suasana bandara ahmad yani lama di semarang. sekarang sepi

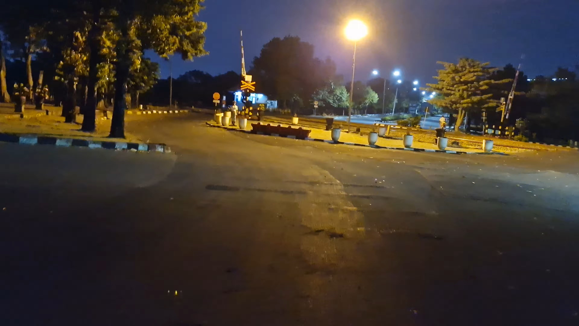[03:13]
Rel keretanya ini masih dijaga walaupun tidak banyak aktivitas di sini. Oke, segitu saja video singkat dari saya.